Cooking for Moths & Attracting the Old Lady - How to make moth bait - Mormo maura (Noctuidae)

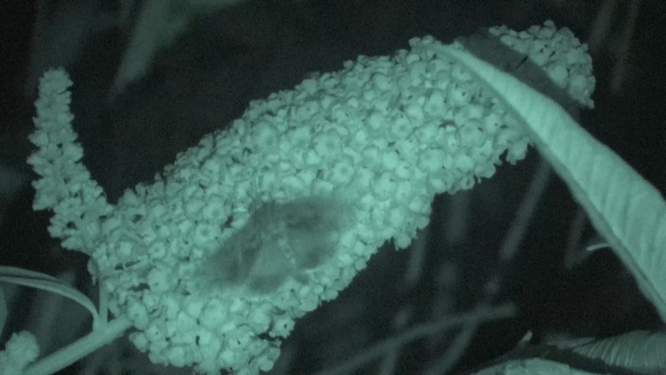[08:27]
This is Bart Coppens, in the middle of the night.
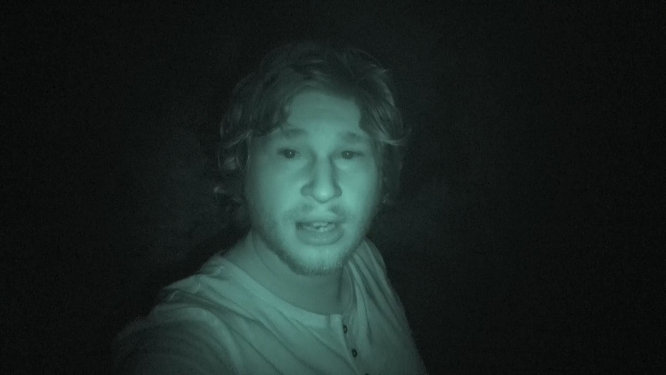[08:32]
Hey guys, we have night vision now. This channel has been doing so well. It has grown so much. And despite being completely demonetized, you guys have sent me a lot of donations. So we have fancy gadgets now, like night vision. Isn't that crazy?
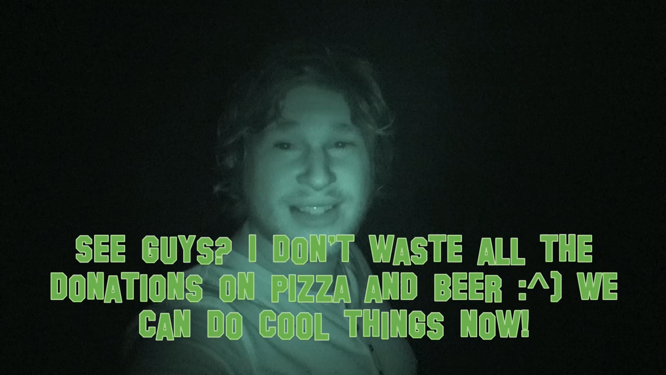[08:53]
Look, I can see myself in the darkness. But it also means that now we're able to film insects. Without them noticing me, in the complete darkness. That's pretty crazy if you ask me. Let's see if anything comes by.
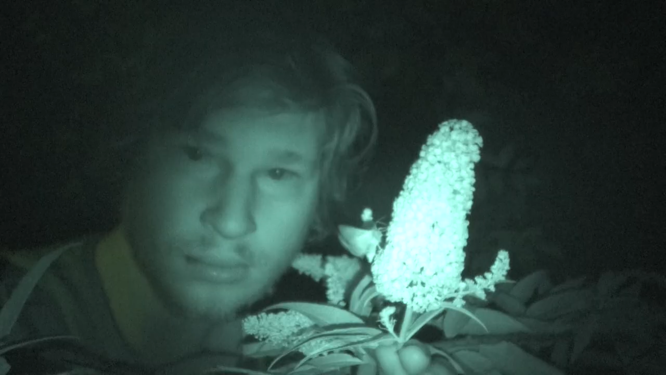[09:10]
This little moth here has no clue that I'm here. But because of my advanced night vision camera,
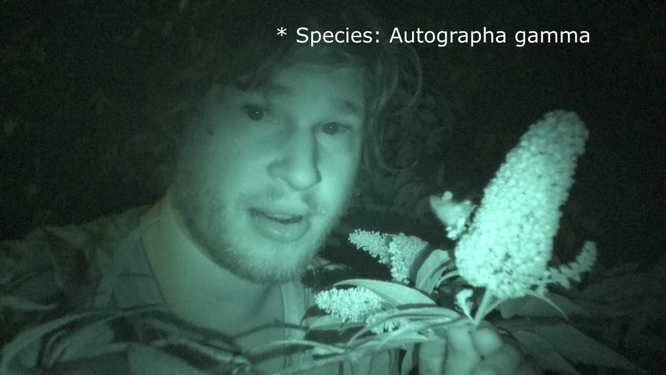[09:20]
we are able to observe these creatures in a way that would otherwise never be possible for YouTube. So this camera has an infrared setting called night shot. As you can see, it works rather excellently.
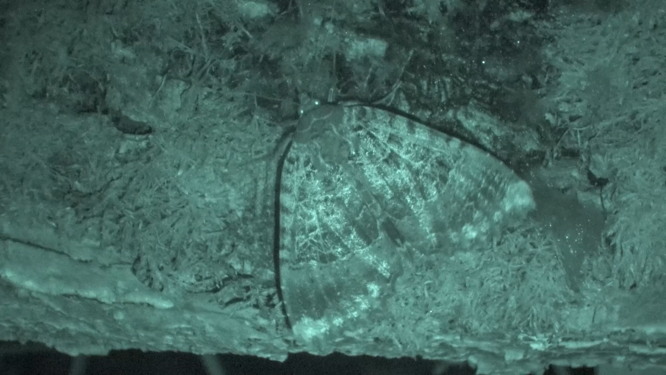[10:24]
old lady moth is an interesting species of Noctuidae, or an owlet moth. It's definitely one of the bigger species of European Noctuidae, that I know of at least.
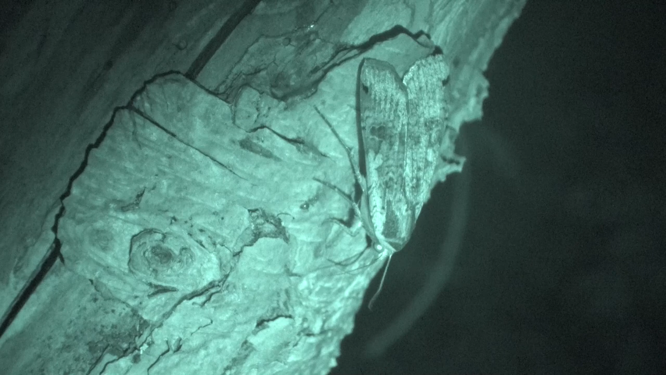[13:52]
Other species were also attracted, such as this large yellow underwing, Noctua pronuba.